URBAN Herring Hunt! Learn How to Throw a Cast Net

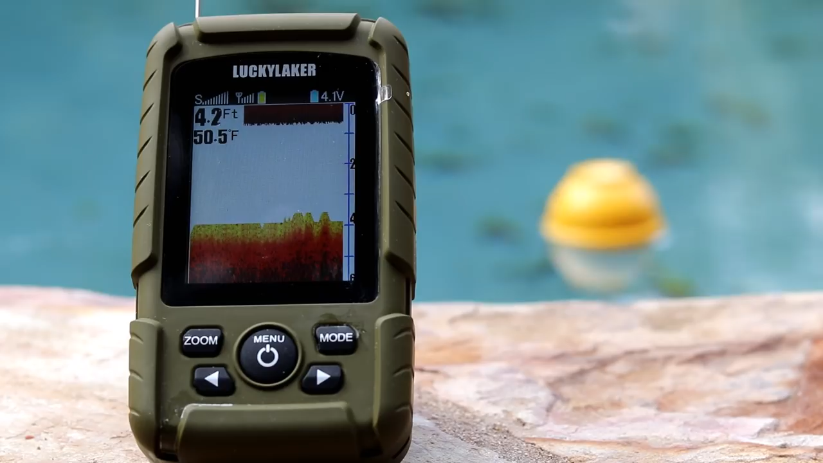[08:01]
On screen: depth 4.2 ft, water 50.5°F
I definitely used one in today's vid, and it allowed me to see where the fish were even in complete darkness.
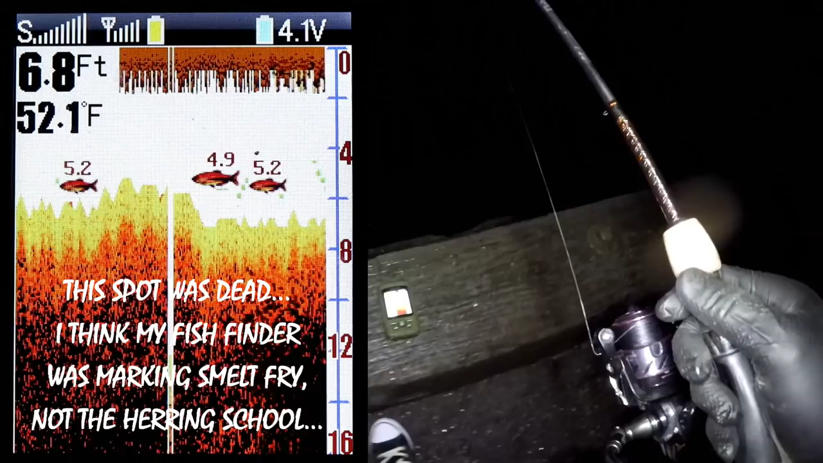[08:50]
On screen: depth 6.8 ft, water 52.1°F
Yeah, isn't that cool? Yeah, you use it for trout. What they call this, the fish detector? It's called a Lucky Laker.
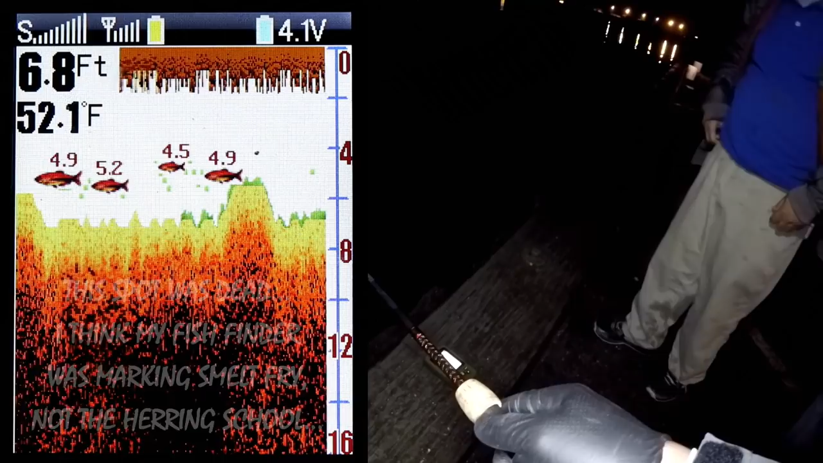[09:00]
On screen: depth 6.8 ft, water 52.1°F
Oh, Lucky Laker. Yeah, Lucky Laker fish finder. Mm-hmm. Fish finder.